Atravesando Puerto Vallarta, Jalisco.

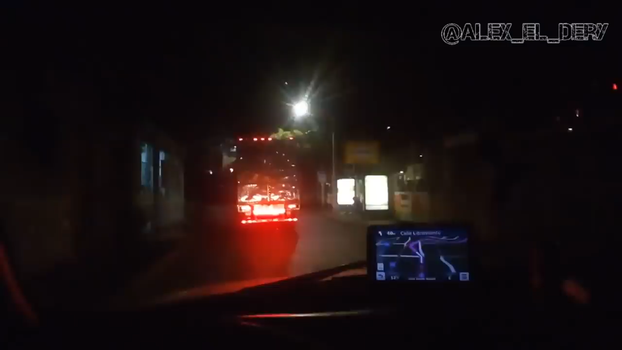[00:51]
Cruzando la ciudad de Puerto Vallarta, Jalisco.
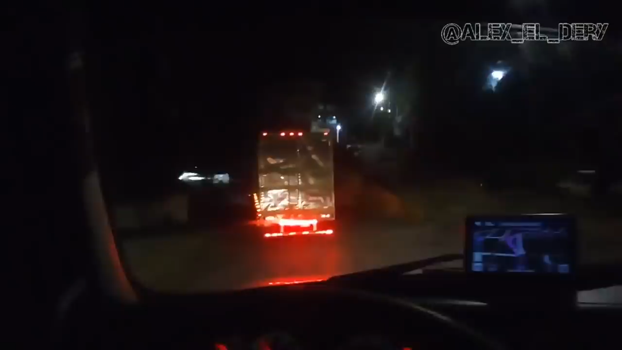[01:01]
Pinche bandota. Ya tenía 6 años que no venía aquí a Vallarta desde que llegué de Canadá.
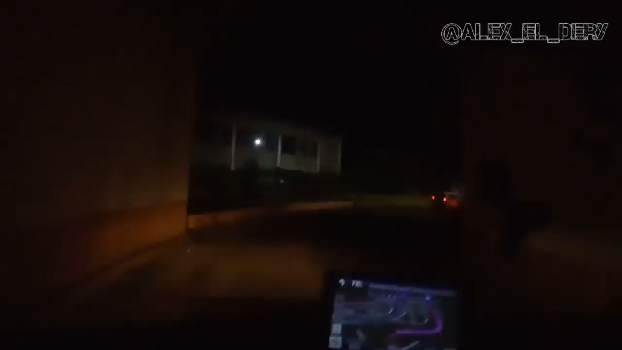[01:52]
Por aquí,
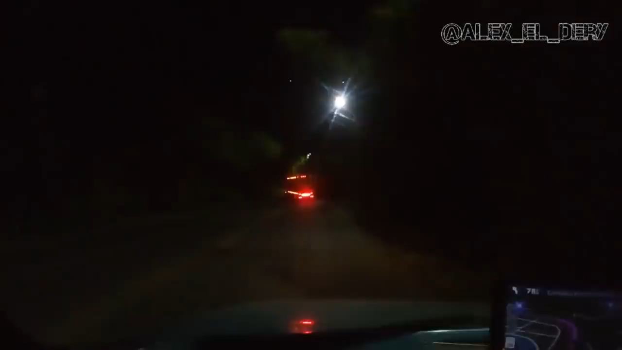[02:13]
solo que no estaba muy seguro, va, que tuve que esperar a este colega. tuve que esperar a que pasara para pegarte la atrás.
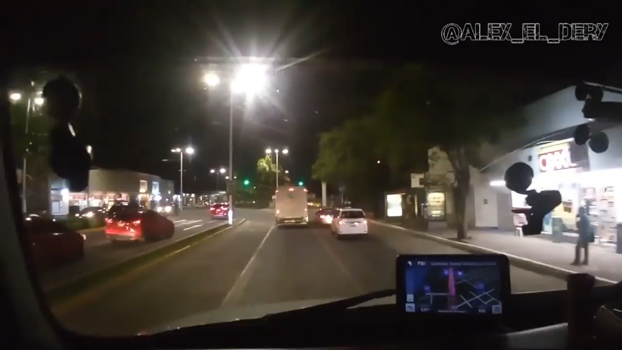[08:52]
Y mejor nos dejamos aquí el lateral, banda.